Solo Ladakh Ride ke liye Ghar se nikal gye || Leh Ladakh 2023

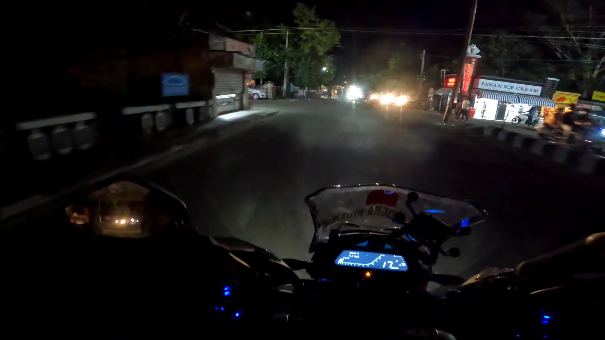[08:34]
चारो तरफ नाका लगा हुआ है, वो हो,
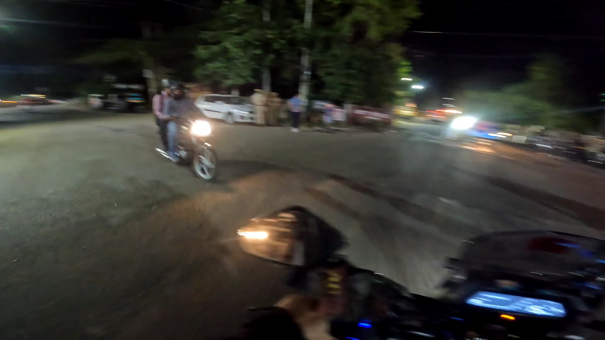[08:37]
पुलीस ही पुलीस, और मैक्सिमुन जिनको रुगवाया है, वो सब बाइकर्स है,
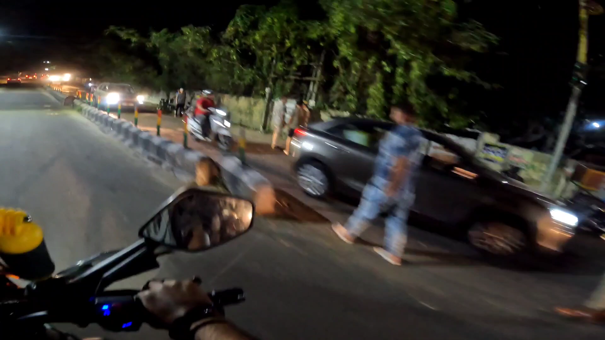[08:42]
तुम पीछे ही घड़े हो गया, तुम ल उतर गी,
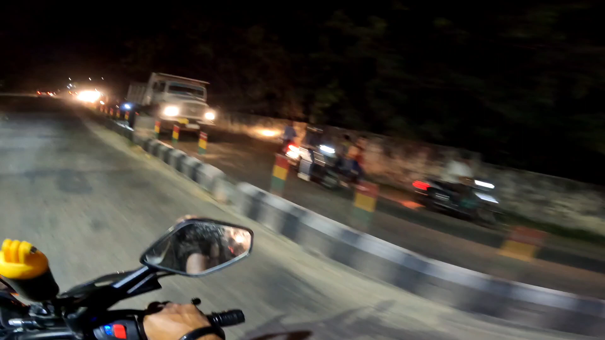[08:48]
दीदी उतर गी वाइसा पीछे से, चलाक अंकल, ये वाले बहिया जो है, ये मुडगे, विदाउट हेलमेट, वे क्या लाइ,
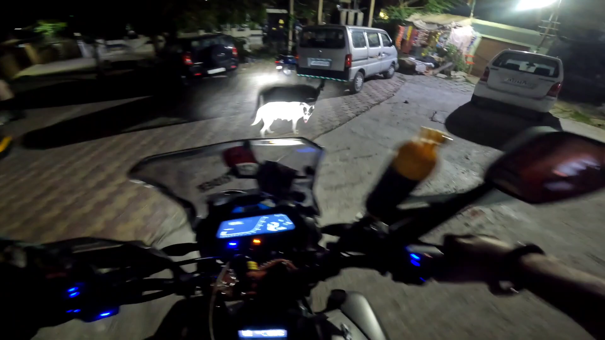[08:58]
लॉंग टाइम, चलिए जी मित्रों, पहुंच चुके हैं हम लोग हमारी गली में,
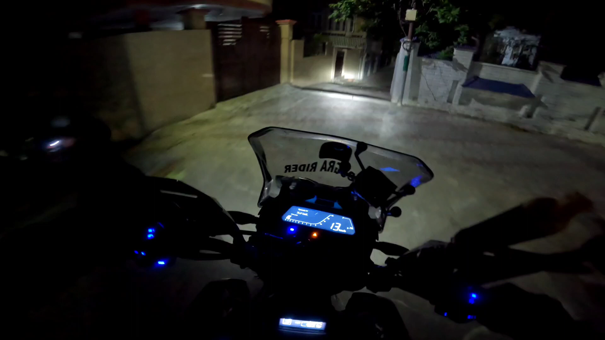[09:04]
और यहां दिर स्पीड ब्रेकर बना दिया गया है,
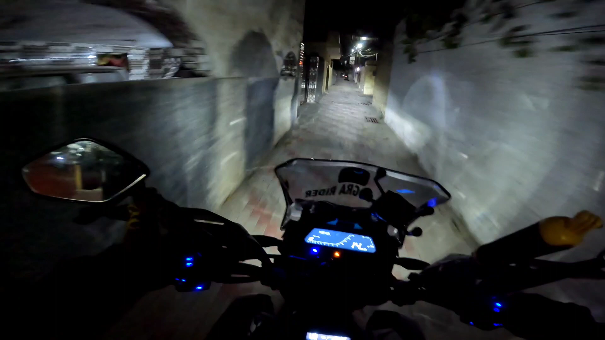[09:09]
आगे तो स्कूटी लगी है, दीदी की, यहीं भी लगा देते हैं, असमान हैबिट, चलो, कोई नहीं